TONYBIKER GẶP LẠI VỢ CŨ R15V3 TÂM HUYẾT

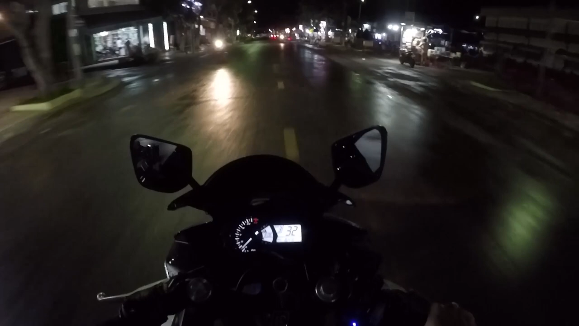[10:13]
Giờ thì cà phê xong anh em thì trời cũng mưa luôn cho nên mình về trước thì mình rửa xe. Thì giờ trời đang mưa rồi, rất là bực mình luôn á. Mưa chạy vô xe các kiểu đâu. Mình về sớm nữa mình rửa xe luôn. Quỷ nó tái máy nó bạn kính thì nhìn không thấy gì luôn. Ok.